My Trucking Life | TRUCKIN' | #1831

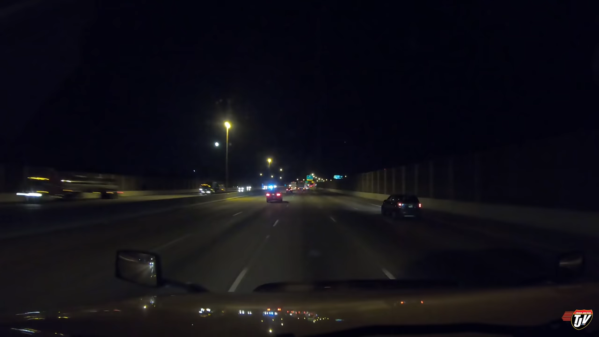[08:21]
We just entered Indiana. I believe this is still Interstate 80. Man, you avoid the entire city by going around. In 1 kilometer, keep to the left on I-80. Yeah, I-80. You avoid the entire city by going around on I-39 to I-80. It is a little bit further, but there's no traffic, no stopping, no nothing, just straight shot through. That might be my regular route from now on. I mean, it does cost me a little bit of extra time, but saves me hundreds in tolls.
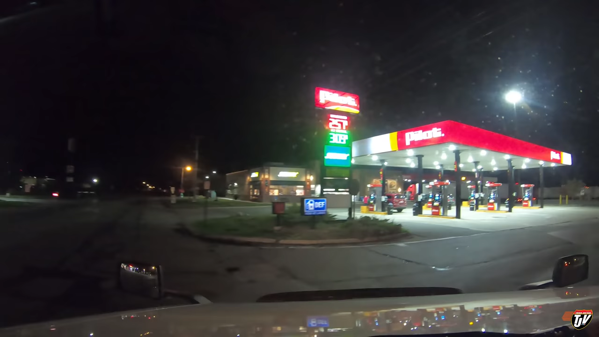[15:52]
Let's see what they got. In 200 meters, make a U-turn if possible and then turn left into 150 meters.
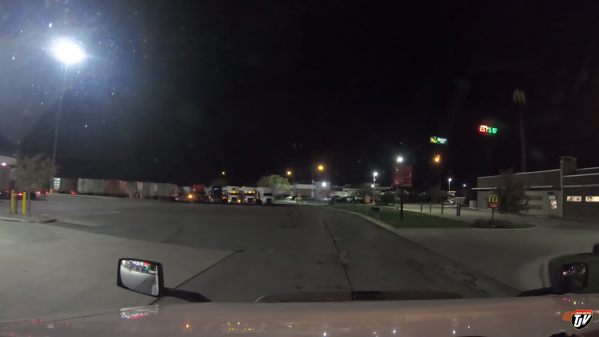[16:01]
Oh, Karen, I know, you're upset. You want to keep going. The law says I gotta stop. I'd like to keep going too, myself. But we gotta find a parking spot, and I'm not liking the looks of this truck stop. This is a really
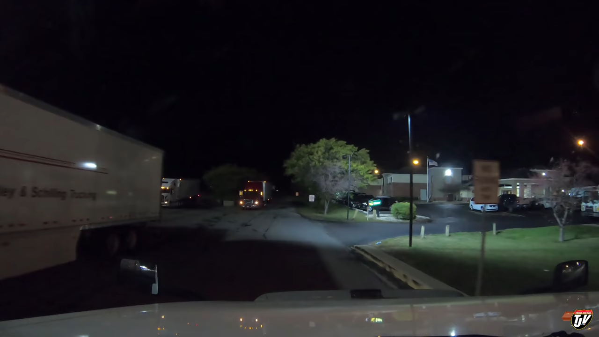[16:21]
small lot. Oh boy. Oh no, no, no. I don't think we're gonna find any parking back here.
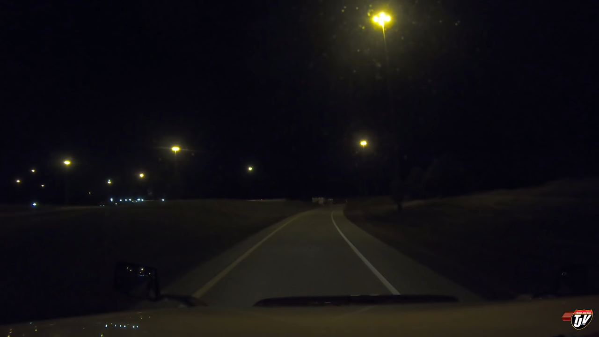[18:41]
Continue on this road for 81 kilometers. Really? 81 kilometers? How big is this rest area, Karen? I think I'm gonna stop right in here. Continue on this road for 81 kilometers. Yep. Is this a parking spot?